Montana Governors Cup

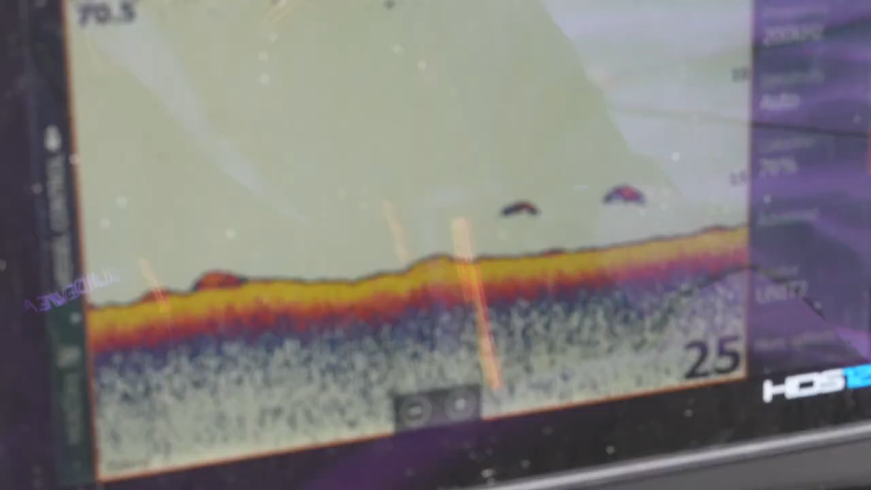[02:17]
We're running about 18, 19 feet of water.
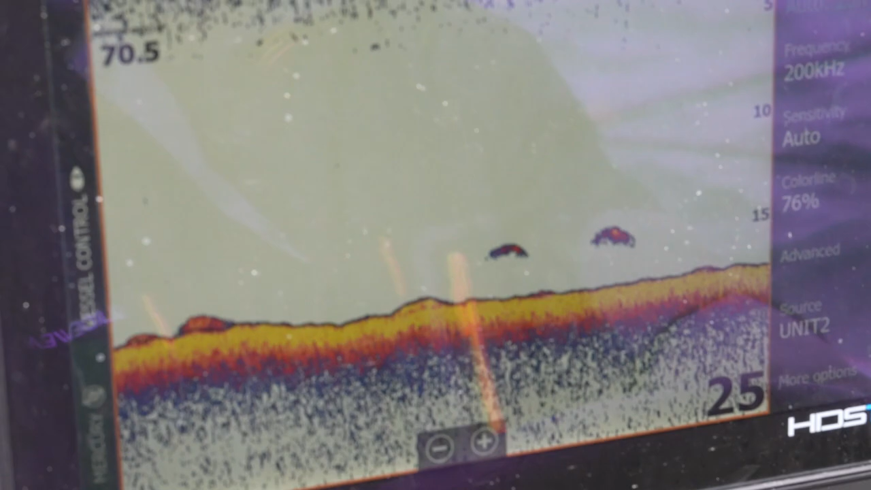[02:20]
Marking fish here in the rubble.